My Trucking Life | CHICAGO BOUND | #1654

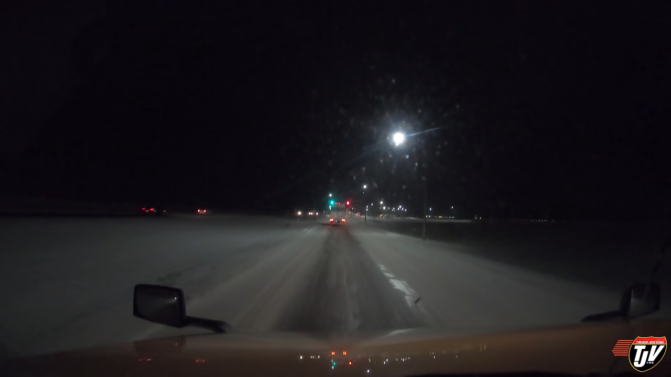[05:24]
Watching these lights above the road here. If it stays on the left, I just keep left. Okay, so you're gonna let me bypass. Well, that was pointless of telling me to pull in then, because my pre-pass system in the truck here told me that I had to pull into the scale. I couldn't bypass. But now the scale is telling me to bypass. I could have just stayed on the road. Oh well. We're here in Moorhead, Minnesota.
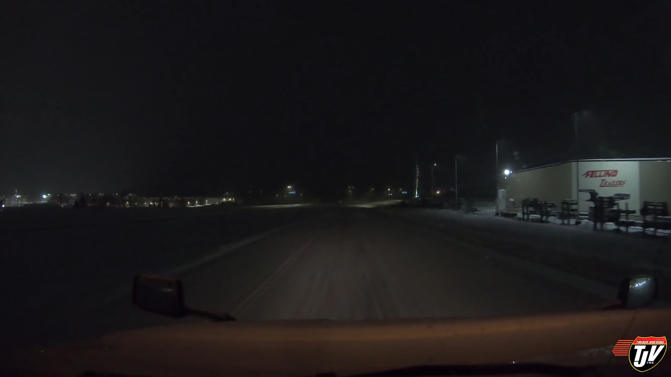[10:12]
Hopefully that won't cause any problems down the road. I'd like to get past Minneapolis so I don't gotta go through there tomorrow during the day. It's past midnight and I'm getting really tired. I'm pulling over.
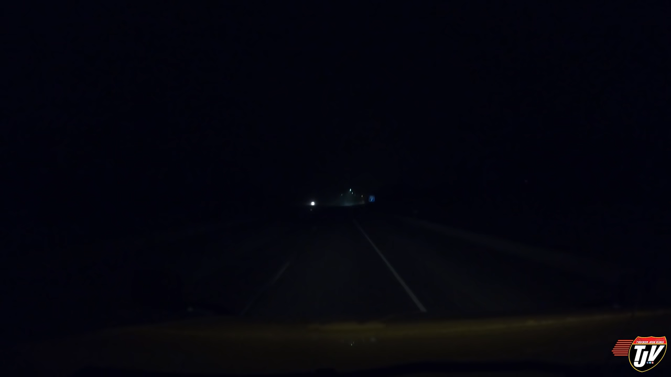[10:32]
We haven't made it past Minneapolis yet, but we have all day tomorrow to get to our destination. Only 700 kilometers to go, so less than 500 miles, and we'll be unloading the next morning. So I'm gonna pull into this rest area here and see if I can find somewhere to park for tonight. Then we do the rest tomorrow. I'm tired. And I would much rather stop now than drive to, you know, like 3 in the morning.
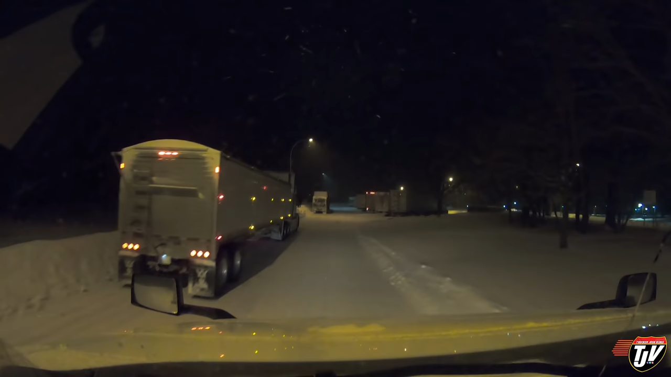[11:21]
Like I said, it's after midnight, so might have a hard time finding parking at all. Oh, this guy took up 2 spots. How kind of you, good sir. There's a bit of snow on the ground. Why don't you just take up 2 spots? This guy too. Little tanker yanker. Taking up 2 spots like he owns the place. This guy too.